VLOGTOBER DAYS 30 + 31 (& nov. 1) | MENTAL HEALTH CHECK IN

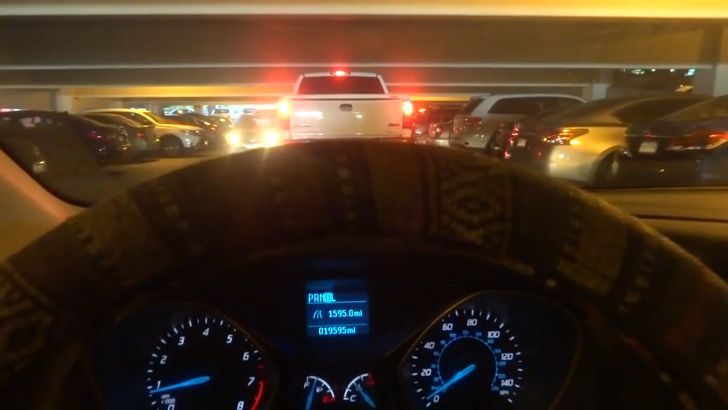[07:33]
My least favorite part about Tuesdays and Thursday classes, well, that car's really trying to park there, that's not a good spot,